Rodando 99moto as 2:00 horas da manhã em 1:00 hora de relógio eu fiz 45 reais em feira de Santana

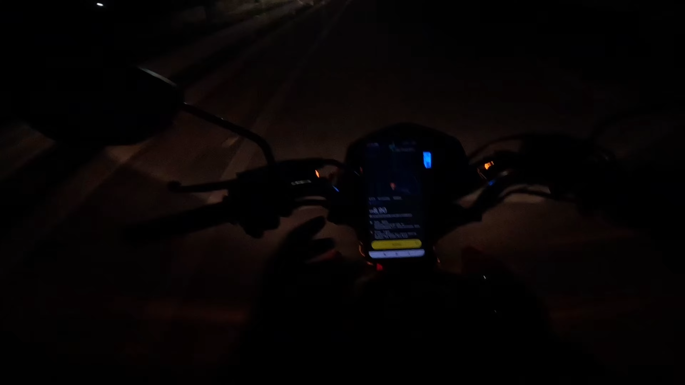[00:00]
Fala minha galera, começando mais um vídeo aqui no canal M Pereira,
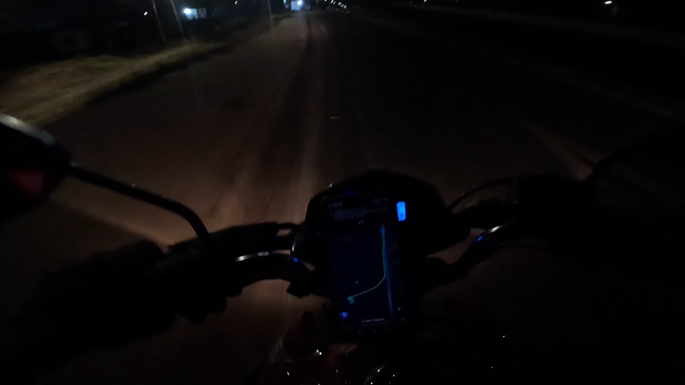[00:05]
são exatamente 2h41 da manhã Tô aqui rodando 99, metendo macho aqui na 99 viu Tocou um aqui, dentro da faculdade né ué, ó o passageiro cancelou Tô aqui pegando, rodando 99 galera ó, 2h da manhã,
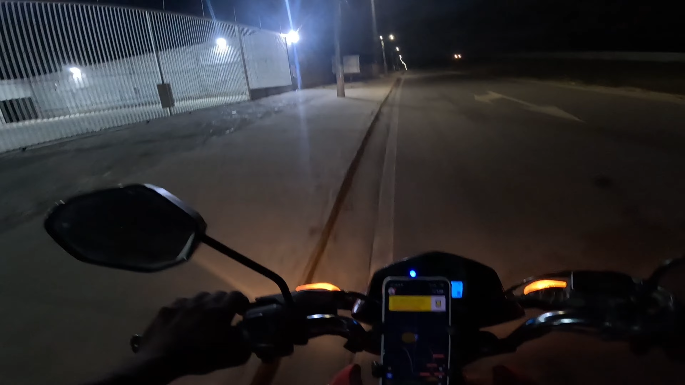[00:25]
2h40 Tô indo aqui na contramão porque vim trazer um passageiro aqui Vim trazer um passageiro aqui no horizonte, por fora E, pra mim voltar, eu tinha que fazer o retorno lá perto de São José, aí não fiz né Aí tô metendo aqui na contramão aqui, na BR viu Não teve jeito galera ó Ó, tô com outro aqui ó, metendo macho aqui, vamos ver quem é
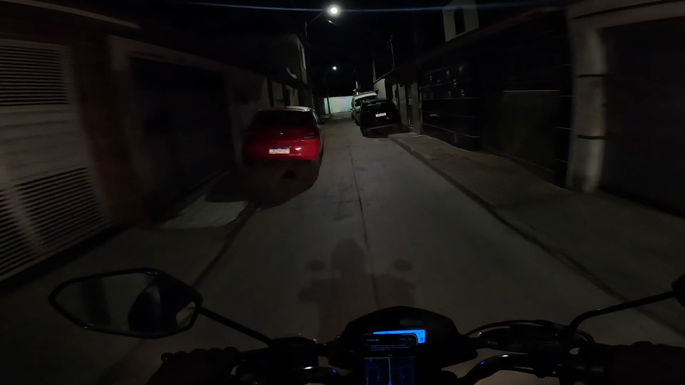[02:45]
Vamos ver de que horas e que horas Eu vou rodar e vamos ver quanto é que eu vou fazer, certo Não acredito que vim parar de um beco sem saída Ah não, a Vindaria
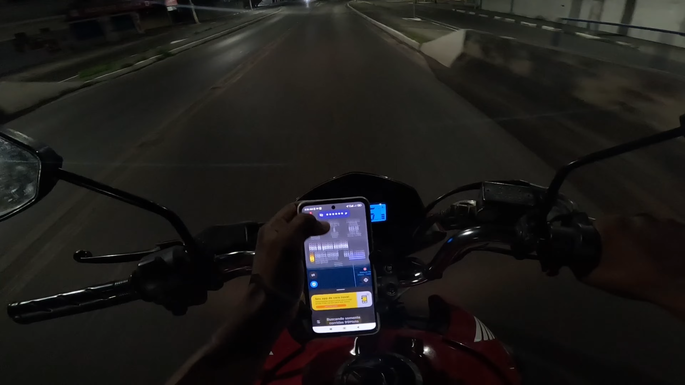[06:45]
Tá muito longe, galera Não compensa eu ir
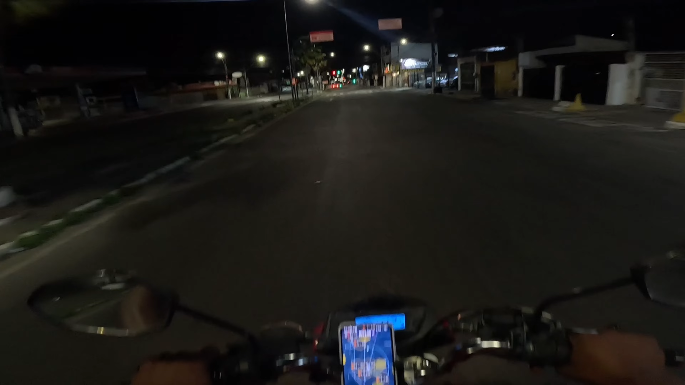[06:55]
Não compensa mesmo Muito longe mesmo 11 reais Pra fechar 40 Quem é?
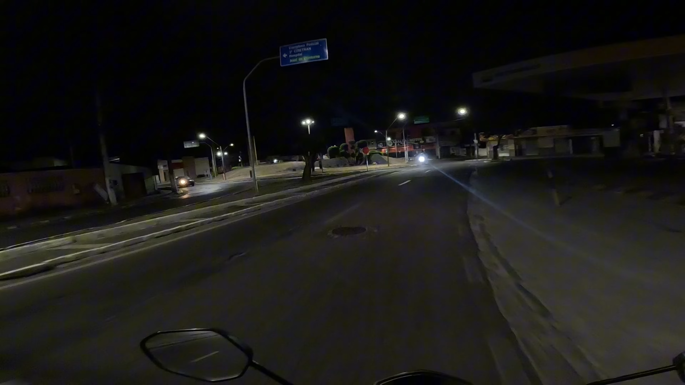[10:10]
ó Tá vendo a polícia lá, ó Ó Por isso enquadrou alguém ali, ó